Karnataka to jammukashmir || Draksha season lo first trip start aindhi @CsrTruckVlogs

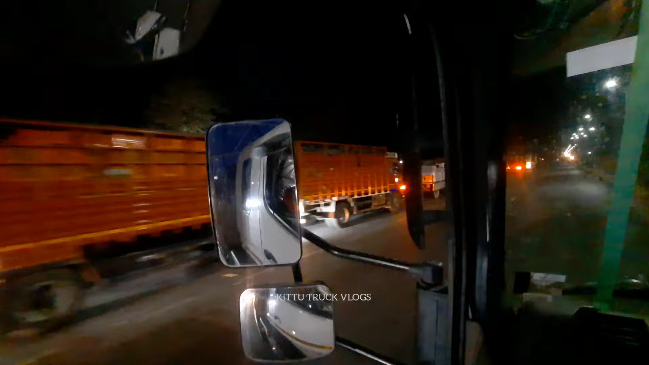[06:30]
ఏంది బ్రో నీళ్ళు ఈడ దొరకవే అనుకుంటా పొద్దున్నకే, ఇంకా
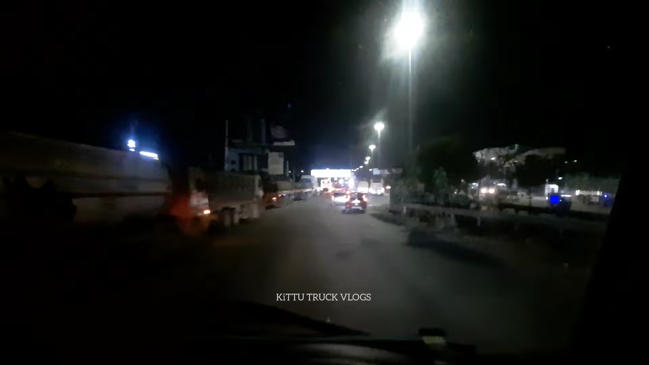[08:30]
అవుటర్ సైడే సిటీ లోపలికి అయితే వెళ్ళము.
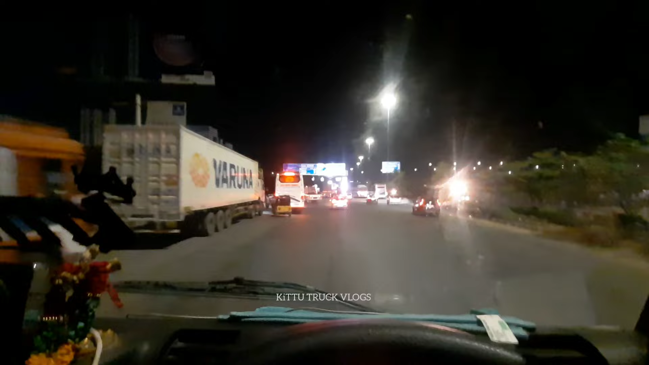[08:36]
సిటీ లోపల నుంచి అయితే నైట్ టైంలో వెళ్ళొచ్చు, కానీ మనకు అవసరం లేదు, ఫ్రీగా అయితే వెళ్ళిపోవచ్చు.
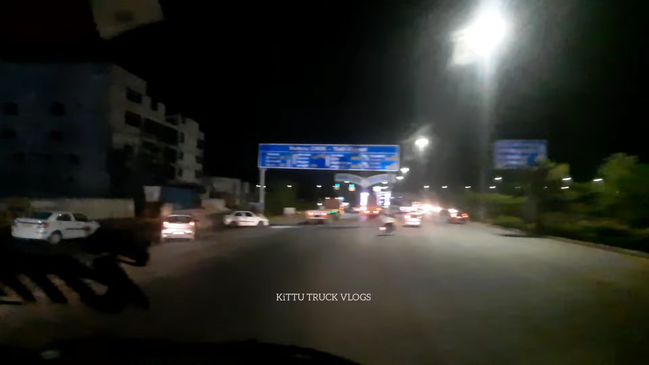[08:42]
దీనిపైన అయితే అంత ఆరాంగా టెన్షన్ లేకోకుండా టైం కూడా కొద్దిగా వర్కౌట్ అవుతుంది. చూస్తున్నారు కదా నెహ్రూ అవుటర్ రింగ్ రోడ్ ఇది. సో లాంగ్ వెళ్ళేటప్పుడు కొద్దిగా రోడ్డు లెంత్ అయినా పర్లేదు,
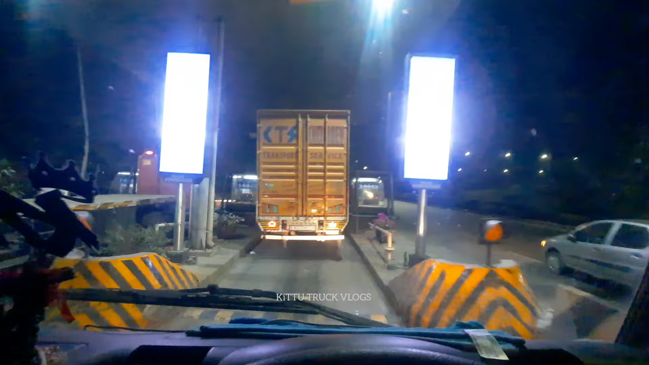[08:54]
కానీ సేఫ్గా ఉండే రోడ్లు అయితే వెళ్ళాలి. షార్ట్కట్లు యూజ్ చేసుకొని అంత రామాయణం అంతా పడకూడదు.
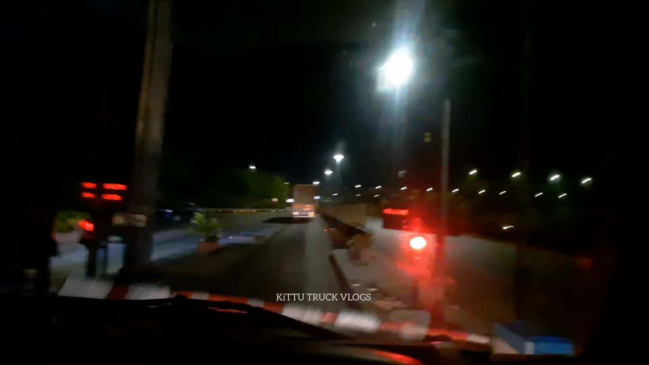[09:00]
అందువల్ల అయితే మేము పెద్ద పెద్ద హైవేస్ని అయితే ఎంచుకుంటామన్నమాట.